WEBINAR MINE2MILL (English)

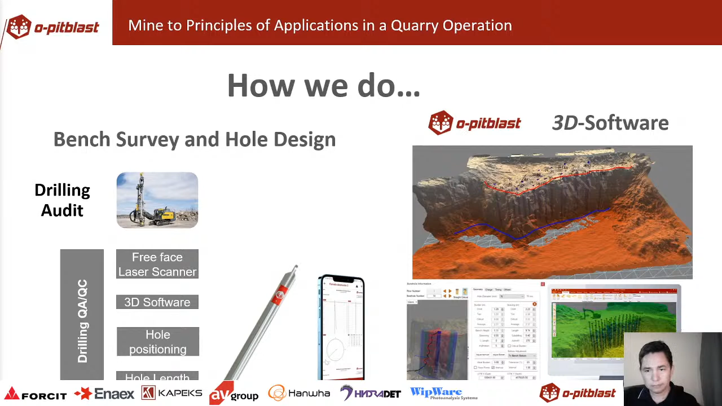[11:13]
Inclination and hole length of the holes can be inspected at real time by our application, and it's full available on mobile phones.